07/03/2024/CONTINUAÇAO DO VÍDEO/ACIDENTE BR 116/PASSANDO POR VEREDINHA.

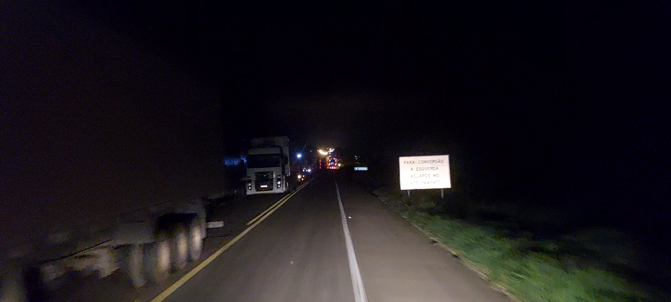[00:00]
Bom dia, bom dia, bom dia. Hoje é dia 7 do 3 de 2024. Para que vocês pensam que não é mentira minha, agora são duas horas e quarenta minutos. Duas horas e quarenta minutos. Passando agora aqui pro Beridinho. E olha que eles liberaram o trânsito lá em Conquista sete horas da noite, viu? Então, liberaram o trânsito lá sete horas da noite, comecei a andar, aí entrei na 116, né?
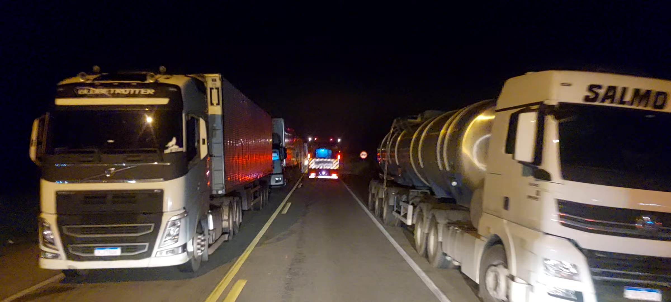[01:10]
Agora que eu tô passando aqui em Beridinho. Os caminhões quebrados. Caminhão embloqueado. Um correio lá, nós tentamos funcionar ele, nós não conseguimos. Porque a bateria dele zerou. Pra ele funcionar, tem que deixar ligado lá o outro caminhão, né? Nós ligamos, fizemos um chupeta da outra carreta lá, de um voo, nele. Mas tinha que deixar pelo menos uma meia hora funcionando, né? Uma meia hora funcionando pra carregar a bateria dele, pra dar uma carga na bateria dele, pra ver se pegava.
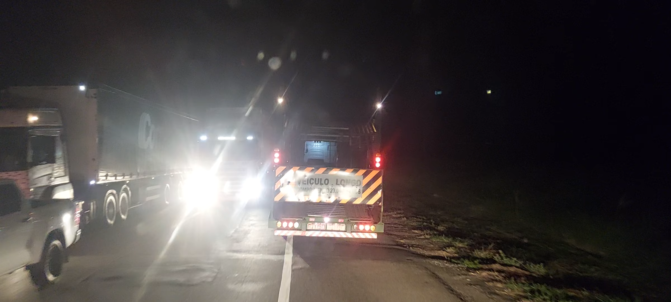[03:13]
Tá vendo aí, ó? Fila dupla, aí, ó. Eu tenho que passar no acostamento ali, ó. Aí. Olha. Vem um, vem outro aí, ó. Aí vai formando filha dupla.
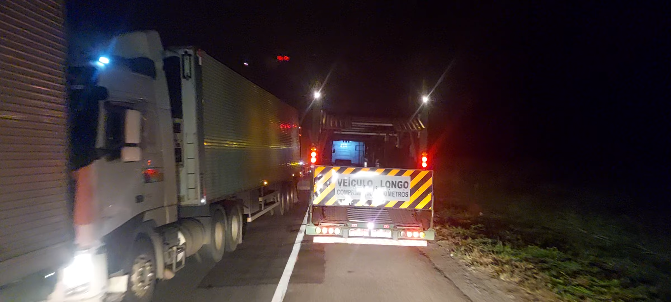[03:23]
E aí, lá atrás, só tem mesmo o acostamento mal ainda. Porque tem lugar lá que é alto, né? Buraco, não tem como. Você tem que quase tombar lá, né? Se o cara passar, não come, passa lá e tomba. Entendeu? Por exemplo, tem um verdureiro lá com uma bolsa de ar curada. O caminhão dele tá meio torto. E ele parou na contramão aqui, ó. De frente com os outros. Quando ele não passar lá, porque ele tá com medo de tombar. Que é um lugar muito apertado. Eles fizeram filha dupla, apertou demais. E aí, ele tá com medo de entrar e ir a bolsa de ar, né? Abaixar demais e ele tombar. Carga de horário. É dura.
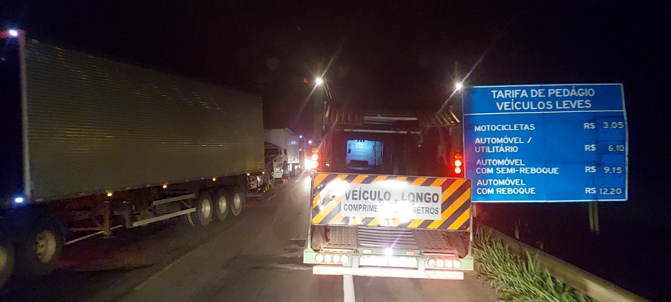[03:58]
Aí, ó. Outra filha dupla. Olha o outro aí, ó. Então, vocês vão vendo aí, gente, como que tá a situação, hein?
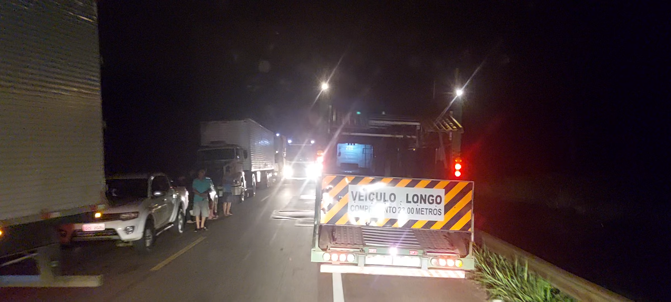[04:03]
Nessa madrugada. Agora são 2 horas e 44 minutos. Aí, ó. Fila dupla também, ó. A Federal vai ter mão de obra, menino. Pra desenrolar esse tranço aqui durante o dia, tá?
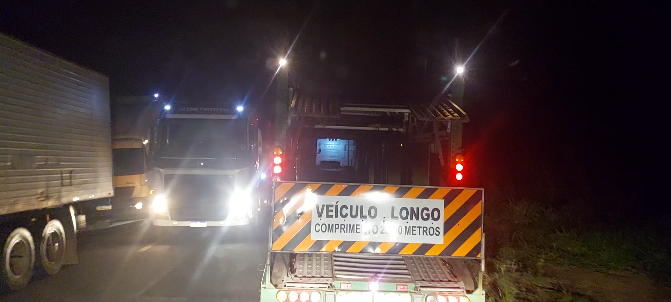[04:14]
Porque eu tenho certeza que eles vêm. Aí, era pra estar dando assistência pra nós agora, né? Federal, a Via Bahia, né? Eles eram pra estar aqui, gente. Dar assistência. Controlando o trânsito, pra não desenrolar. Se não tem acidente nenhum impedindo nem nada, tem que desenrolar. Os carros que tá quebrados, igual o correio lá, ó. Vinha com o guincho, tirava ele.